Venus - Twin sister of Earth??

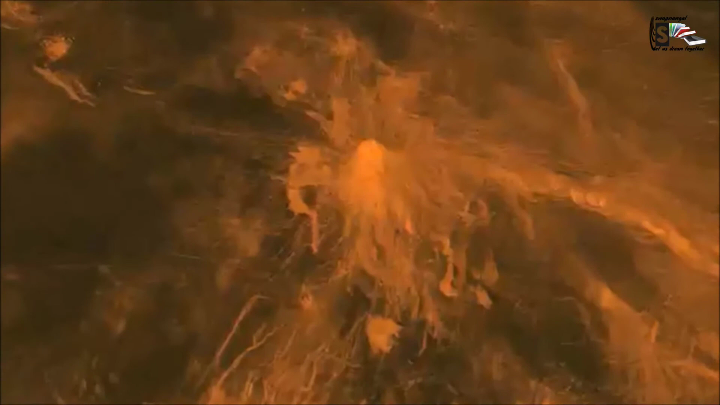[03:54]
Venus has mountains, valleys and tens of thousands of volcanoes.
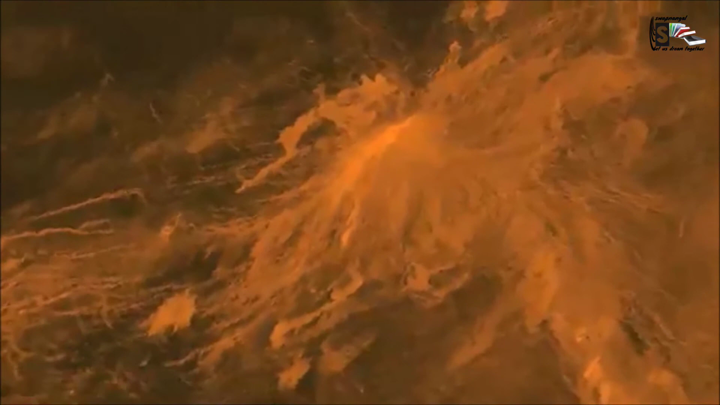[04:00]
Mat Mons is the highest volcano and the highest mountain on Venus. Venus is similar to the highest mountain on Earth, Mount Everest.
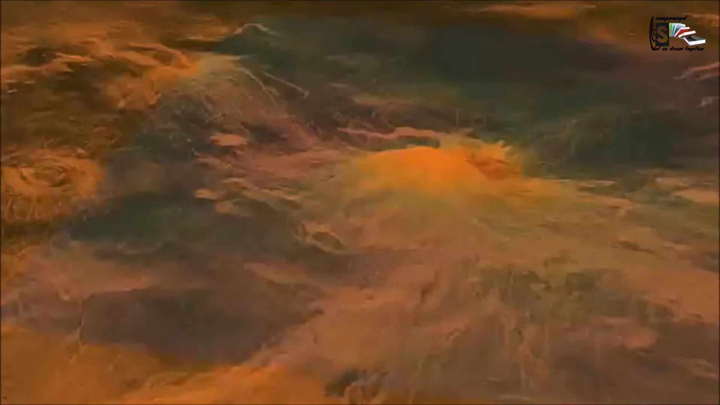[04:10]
We can experience snow in Venus. Not in ordinary snow. It's a crazy mineral snow. It's brightening of the radar of reflection from the surface of Venus's at high elevations.